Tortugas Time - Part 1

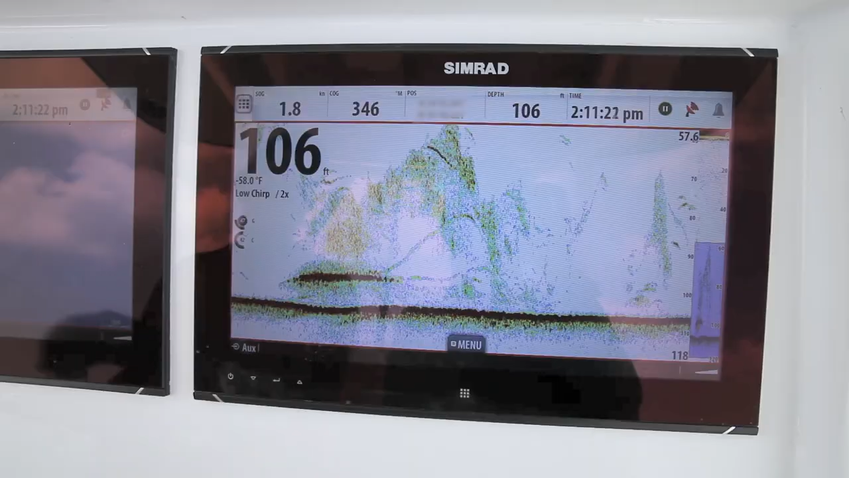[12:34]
On screen: depth 106 ft
Oh man, I'm seeing a lot of fish on there.